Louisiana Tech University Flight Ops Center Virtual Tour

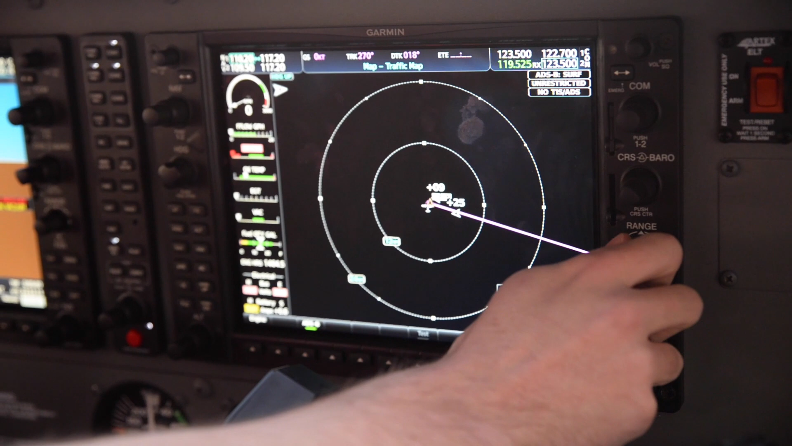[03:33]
the traffic map, weather data link for cross-country flights, train proximity, and flight planning information, which is useful.